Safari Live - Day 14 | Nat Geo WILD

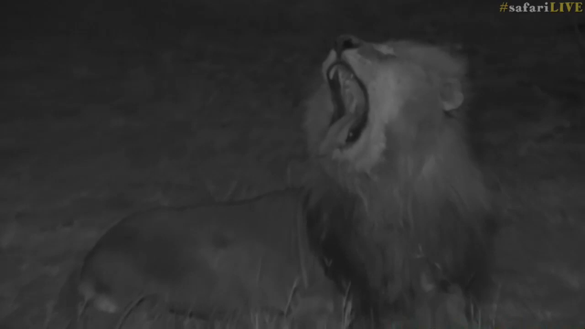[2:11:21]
and they do trick us it happens on a regular basis but he's been sleeping for most of the afternoon and now it's his time to it's not time to shine really now michael you're wondering if he'll lose his teeth with age and possibly on all the altercations he gets into with other lions he could potentially damage his teeth but i don't think he's necessarily going to lose them as in as they'll
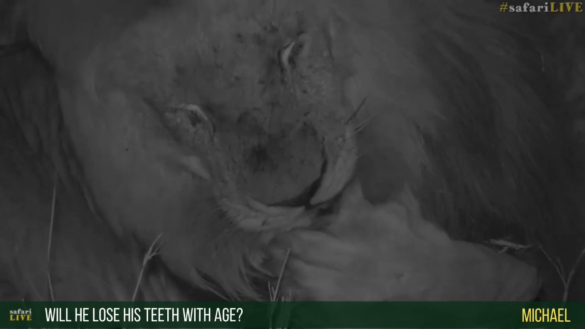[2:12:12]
the birmingham boys canines are but i think nsuku is the oldest i reckon he must be about seven years old just with how full his mane is and the sort of size of his body i reckon he's closer to seven and i think nana's not four not four not far off off of it and then tenure slightly older than mfuma as well oh so apparently we've got some children watching today that's fantastic not children young adults the eighth graders
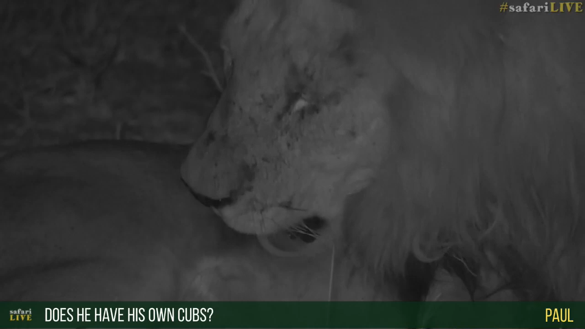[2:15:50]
probably nguhuma pride will be their cubs but it's really difficult to say all of the males if they're around and the females are in estrus they'll take turns they'll actually box with one another and have fights for dominance within the the coalition and one will be dominant for a few days and mate with a female and then you know something could happen tables could turn another male comes in so it's very difficult to really know uh whose cubs are whose and when you've got a
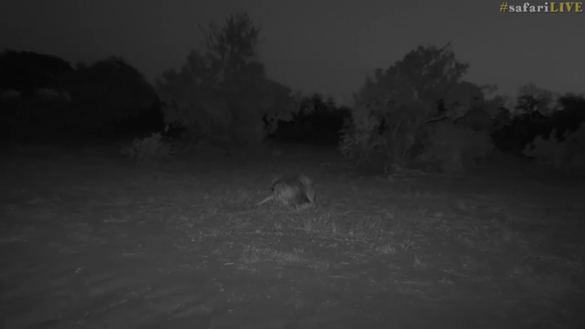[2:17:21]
come down and have a drink we don't want to put the spotlight on him anyway and again what happens if tumba is in the area too or what happens if tingana comes this way we want to try and keep everything as natural as possible and i think infrared is most certainly the way obviously they'll hear me talking but these animals see us and hear us all the time there we go big stretch oh you will know what a great stretch feels like first thing in the morning there we go
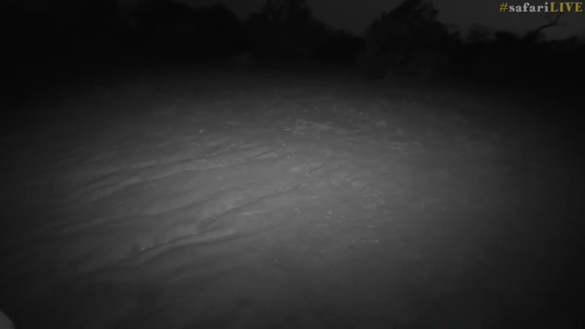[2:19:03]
central please can i turn that light down just a little bit if that's okay it's a little bit too hectic there we go i'm not
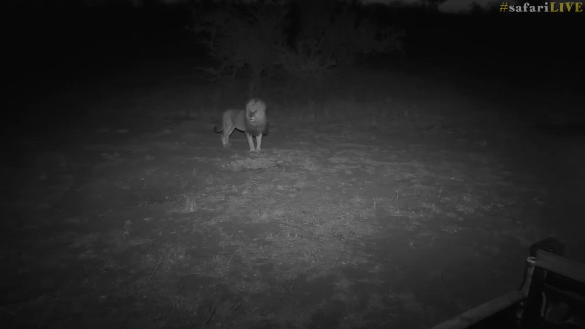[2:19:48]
very important for these cats to listen to him and they've got incredible hearing that will determine if he hears another lion john you're wondering what i think he thinks of humans i have absolutely no idea the day that i learn how to speak lion i promise i'll let you know um but for now in the car he doesn't associate us as humans i don't think i think we're quite we're very neutral to
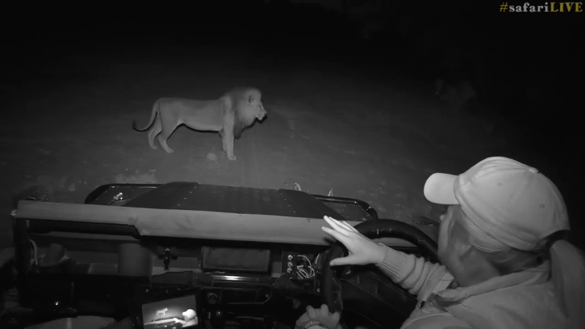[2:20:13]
them we don't behave as humans normally behaved or normally or as they used to have what's happened has our light gone off
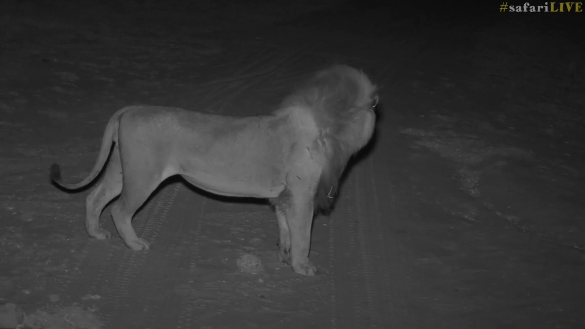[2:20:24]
sorry we seem to have run into technical difficulty i don't know when senzo leveled the camera something went wrong uh so i'm not sure sorry senzo was trying to work on
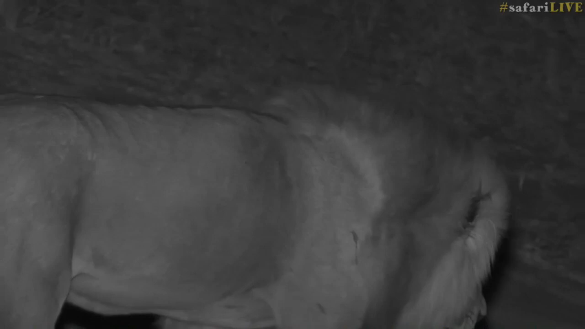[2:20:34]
it i'm not actually sure uh out in the car they don't like us but we also look like a threat we look like a predator he's going into the mulwati now
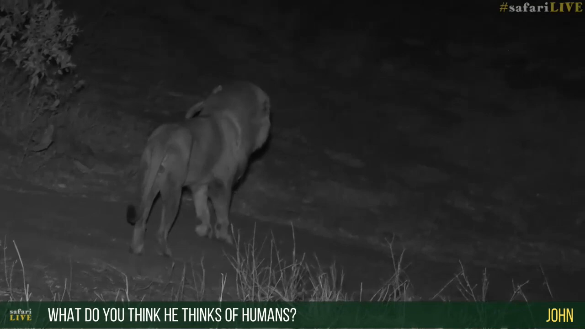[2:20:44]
um chantal we need to sort of figure out what's going on with the infrared that i can see it's flashing it's going on and off so i think there's a shortage or something like that
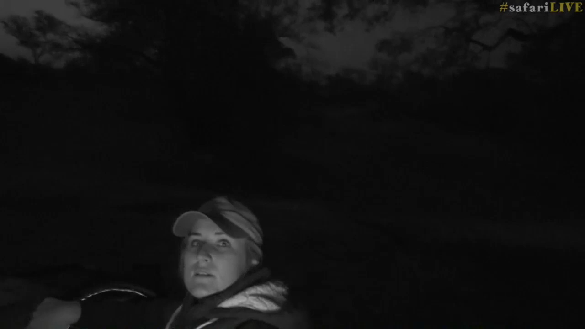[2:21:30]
fortunately he's disappeared i think he's probably found himself the biggest
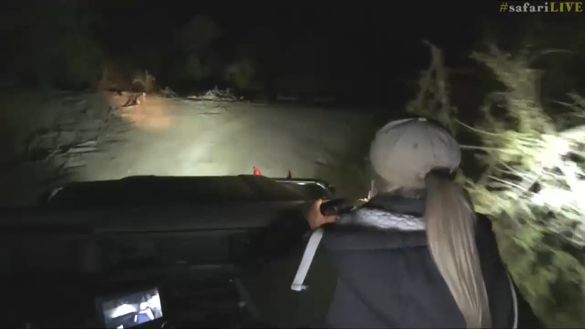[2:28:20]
so i just want to turn the infrared light off the main one because if i don't necessarily want that shining on me all the time uh it's got up here just gone through the mulwati now there didn't seem to be anything around there i was hoping to see some community i don't think that they're going to be sitting out in the open anymore i reckon they're probably going to hang low in the lower lying branches where they normally sort of take refuge during the cooler months let's see
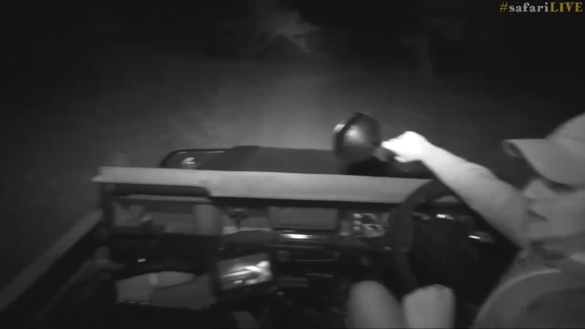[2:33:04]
he goes if he does show any agitation he's walking towards us now and he seems fairly happy uh we'll make a decision whether to leave him or not it's also it's very important to respect the animals out here as fantastic as it is to have them on camera all the time we need to make sure we don't upset them i'm actually going to turn i've just turned all my lights off now i had mine as well as you're driving along the amount of times i've bumped into elephants or herds of buffalo at night
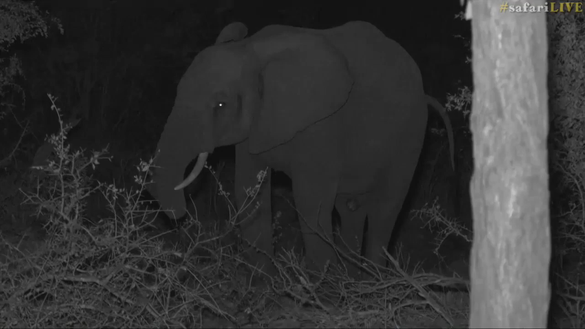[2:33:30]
and you know in the pathway that you would like to go you can't really drive around them the best thing to do is actually just to sit quietly or sometimes if it's a breeding herd and you don't have infrared like us and you actually just want to get through the sighting it's just to keep moving at a constant speed but at a very sort of slow pace too and you'll find that you can move through the entire herd with maybe one or two cows sort of looking at you maybe shaking their heads but that's that's really it that's